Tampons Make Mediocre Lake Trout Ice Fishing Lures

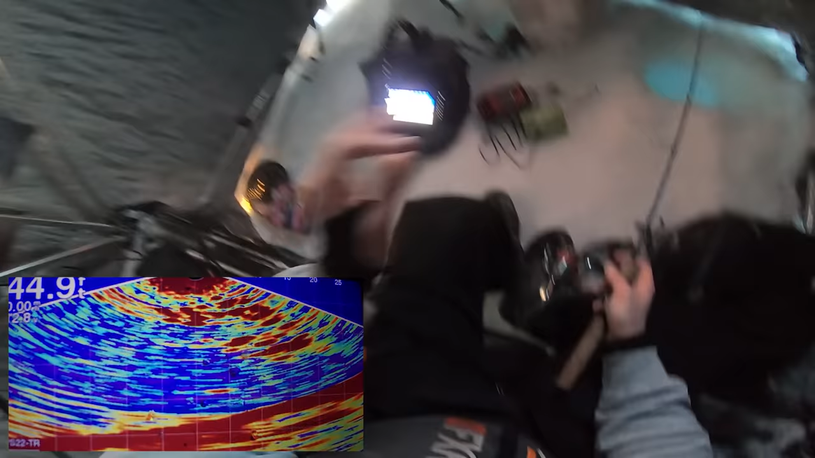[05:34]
Let's try reeling up into the school of Ciscos. So every once in a while, I will reel up and check the column, obviously. But I'll also leave it too right in the middle of the school of Ciscos. It may seem ridiculous because, like, why would a fish passing by grab a tampon when there is a school of Ciscos all around?
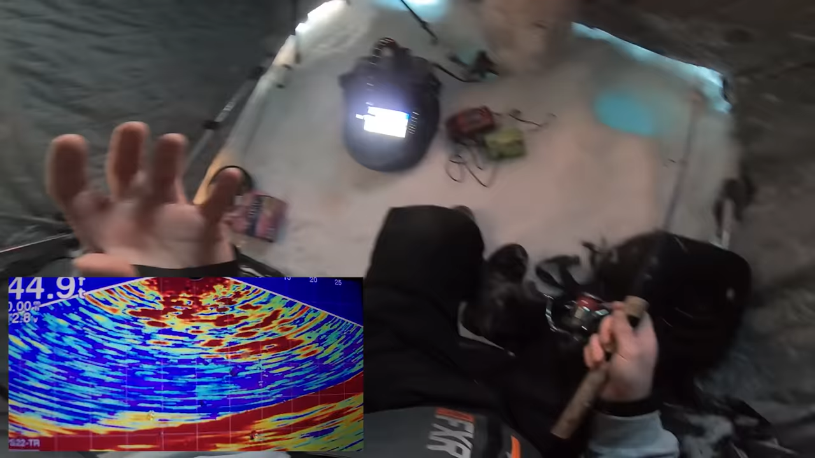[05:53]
But with this wounded baitfish action that we're imparting on the bait, it's more of a target for the lake trout because all they see is just this little white thing struggling a bit with all these other healthy, quick-moving targets around it. So fish, especially in the winter, are going to try to use as little energy as possible to get a meal. So if they're cruising in there and everything else scatters and there's just one single target right in front of it, it's going to take that target and not really think much about it. I think there's a fish on my tampon. Could be Cisco schooling around.
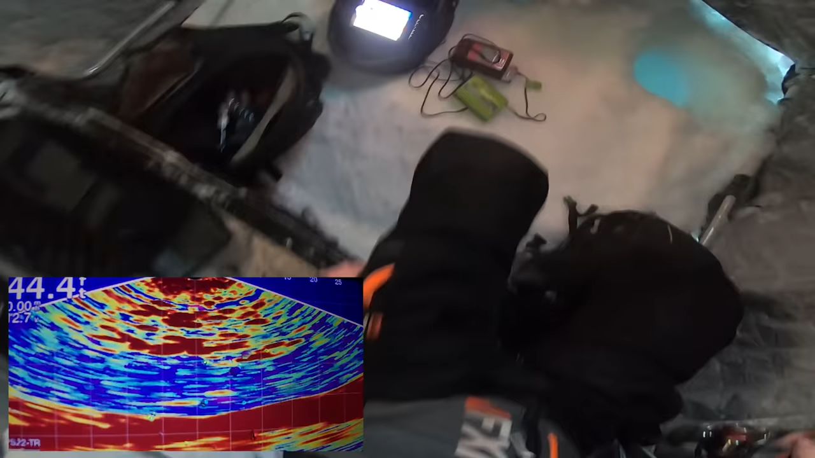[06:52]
He's swimming in to investigate, but will he chase? The answer looks to be no. That looks like a big flipping mark too. Come on, bro, it's the super plus. Should go with regular. Oh, maybe not. Here comes one. He's chasing. We're gonna get him. He's gonna bite. Come on.
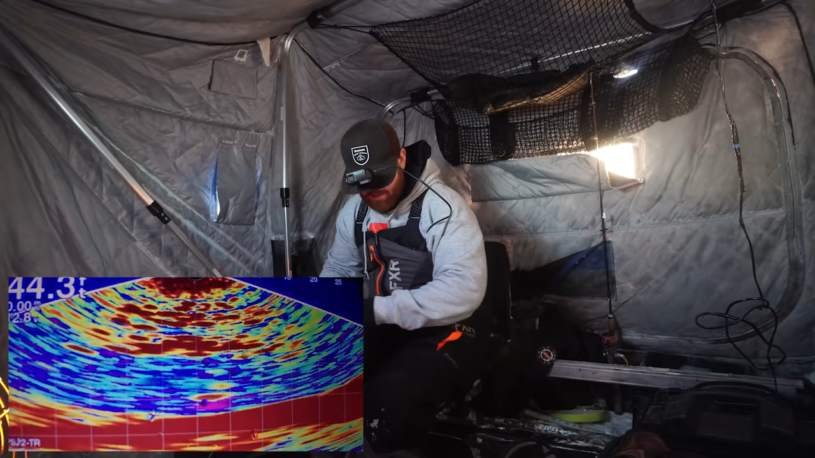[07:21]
Yep. Come on, bro. Oh, where are you going? No, I thought for sure that was gonna bite. I thought definitely this was gonna be easier than the meat. This actually looks like something. Oh, there's a fish on it right now. Come on. Is he interested? Not at all. Bro.
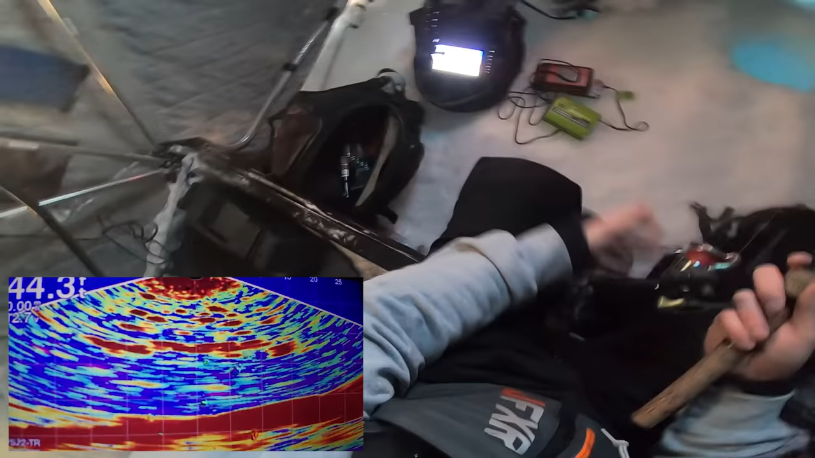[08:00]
Oh, maybe not. Oh, come on. Oh, this guy's chasing. He's going to bite. Oh, he just charged it. Come on. He's right in the school of Ciscos. I think he's still chasing. I can see him. Oh, I think we might have lost him in the Ciscos. Oh, got him. Oh, my reel's frozen.
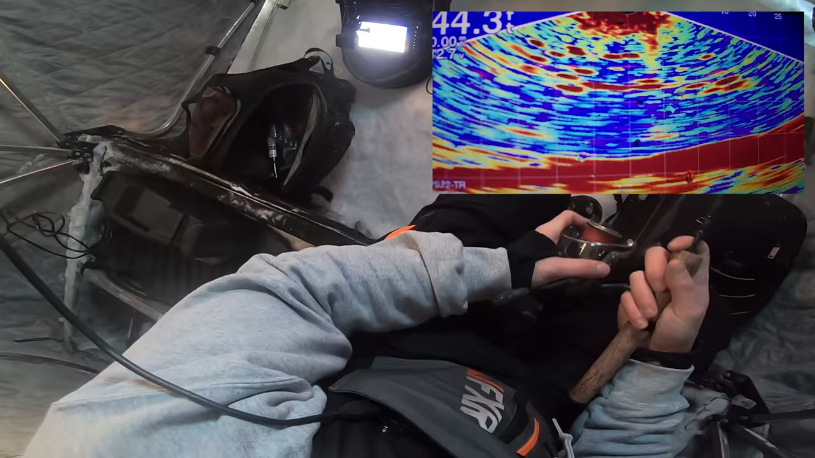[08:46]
Oh, here comes another one. Wow, this guy's flying. Maybe. Yep. He wants it. Oh, boy. We charged it and stopped. Come on. There he is. He's still interested. Oh, no, there's two. Come on. Oh, they're charging. Holy bros. Oh, there's one. Ooh, he's charging it.
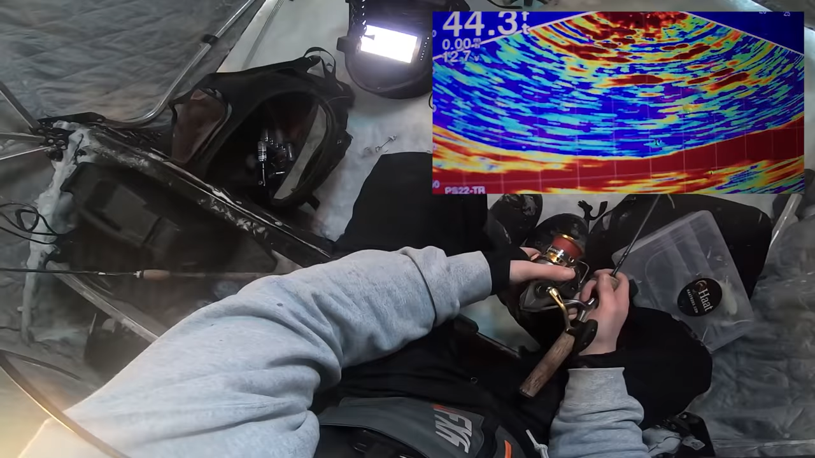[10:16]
On screen: depth 44.3 ft
Oh, is there something chasing down? Something looks weird. No. Oh yeah, yeah, there is something there.
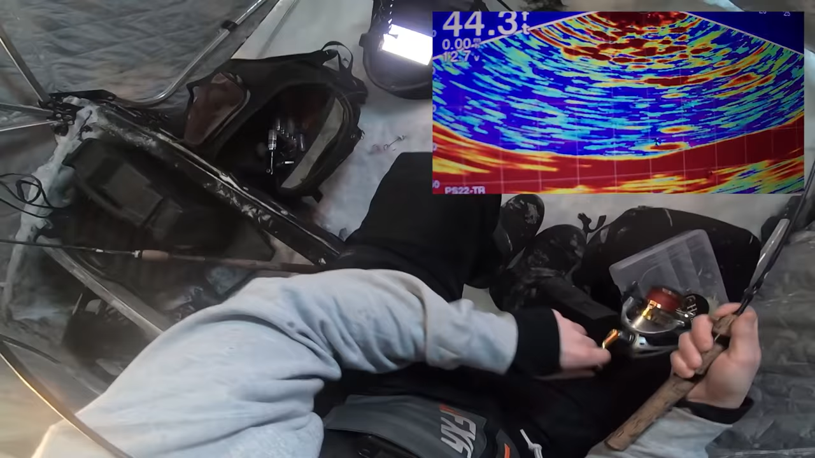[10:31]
Come on. It's coming up a bit. Oh, there's two. This one's gonna chase. You can just tell how much more interested they can be. Come on, come on. Oh man. I think he might have just bit it on the fall and wasn't ready. Oh no. Oh no.
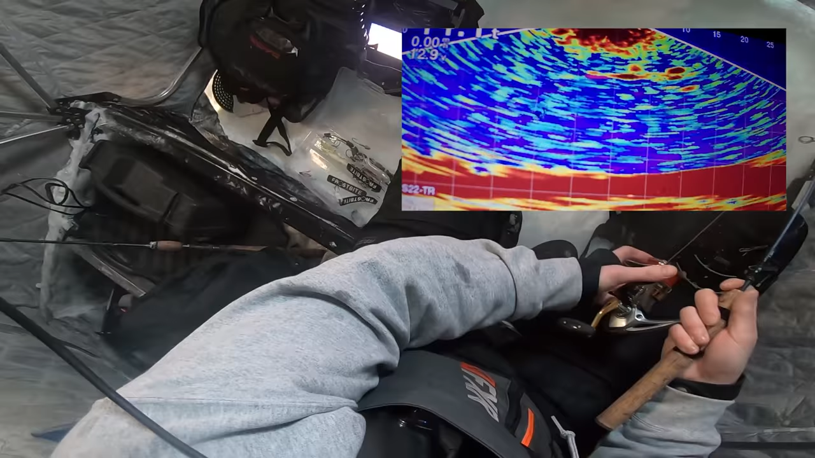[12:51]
Oh, there's one down below. Oh boy, that looks big too. Holy smokes, that looks like a huge effing mark. Drop down, see if we can get this one up high, chasing down.
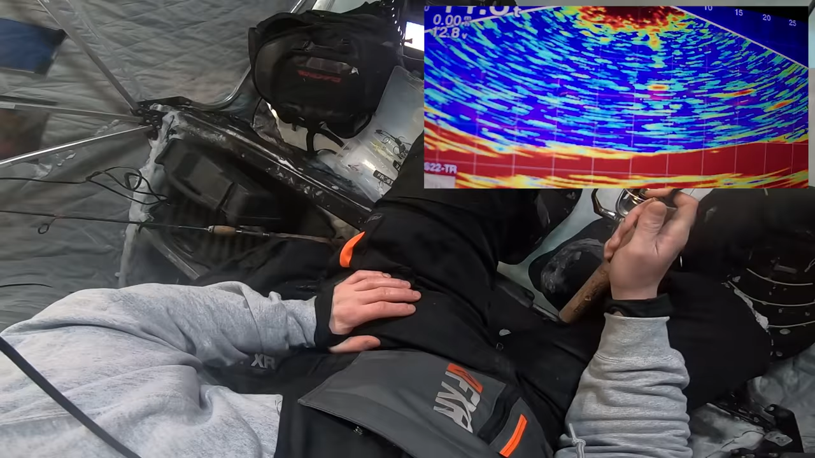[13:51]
Whoa, there was a fish on it. I didn't even see it on the screen. That was so weird. That was so weird. Oh, here he comes, he's charging. Oh, this looks big. Please bite. Come on, come on. Oh, that looks like a huge mark. Please.